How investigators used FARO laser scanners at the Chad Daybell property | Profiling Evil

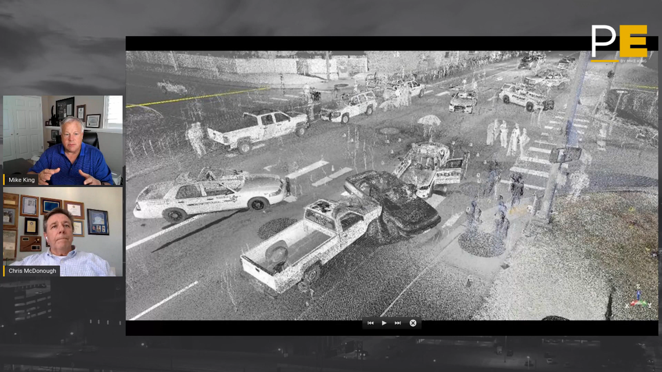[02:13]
And so like Chris was explaining, this camera, for lack of a better, more technical term, sits on top of a tripod and it slowly spins around. And what it's doing is shooting out millions of points of light. And this is called LIDAR and LIDAR is hitting different objects and sending back a registration of where that dot's hitting. So you could then take that and it's all geographically marked.
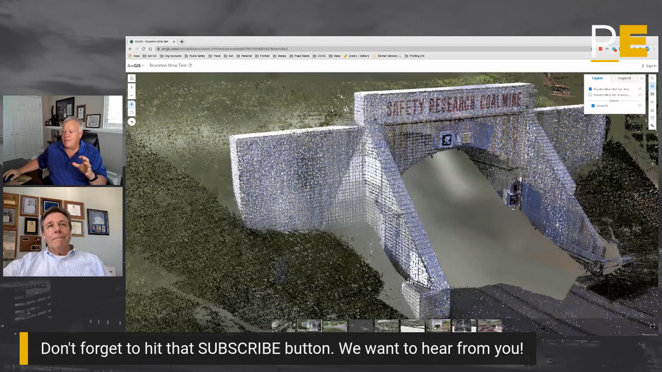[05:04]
It's picking up the ability to go even inside of the facility.
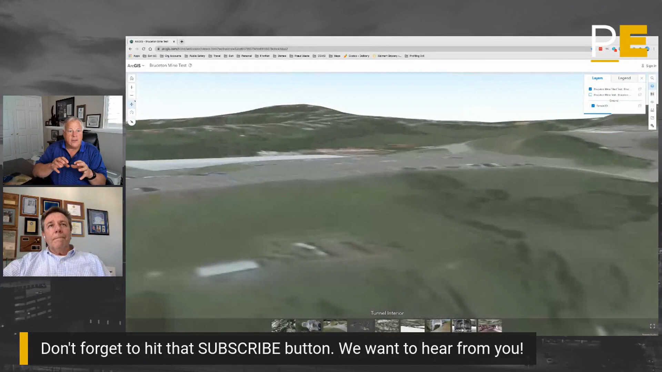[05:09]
So we're going to just kind of go to one of the other entrances here and just dive right inside and and pick up the infrastructure of that thing.
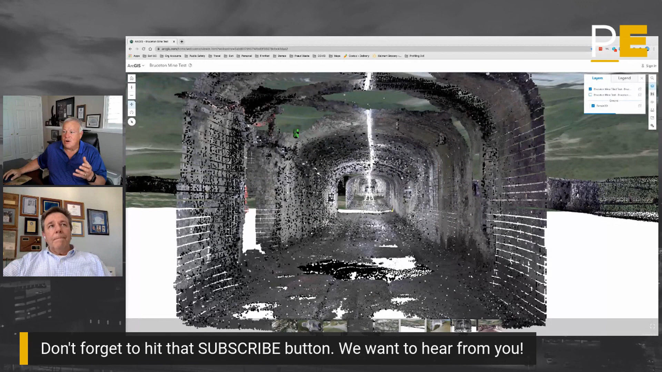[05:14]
Be able to pretty cool. Yeah.
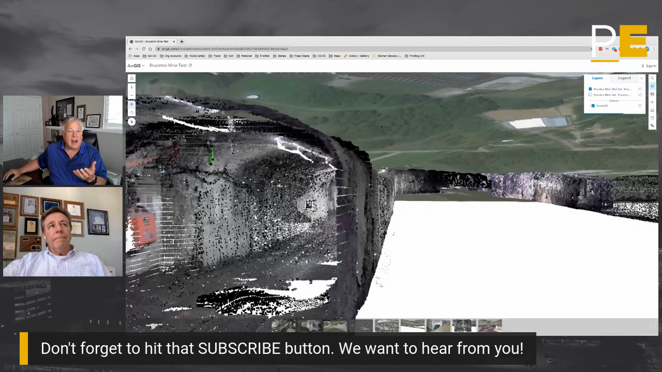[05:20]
Be able to move inside the wall or outside of the wall, go in further into the building. If we want to go in, we can really get prescriptive on this kind of thing, including being able to kind of step back and say,
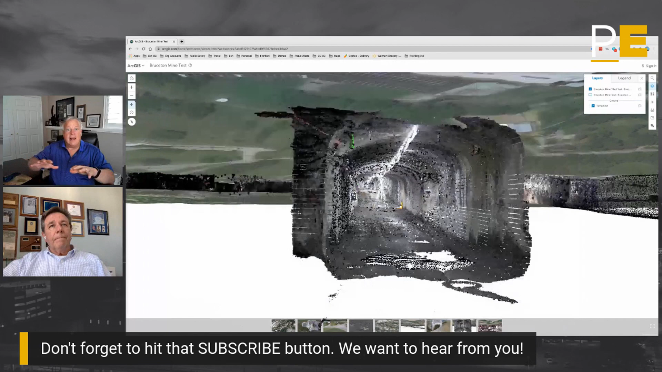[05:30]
I just want to look at all the different rooms or the chambers. So as we look at even the search warrants that were held in the backyard of Vallows or we look at the apartments that were hit,
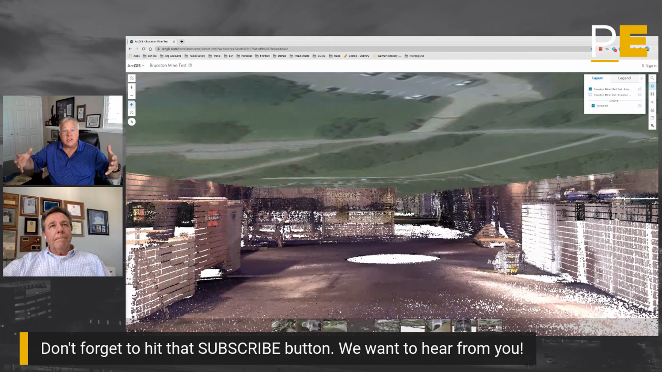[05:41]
if they ran the same kind of a technique, you would actually be able to go inside and look at every floor and floor plan in the facility and grab that.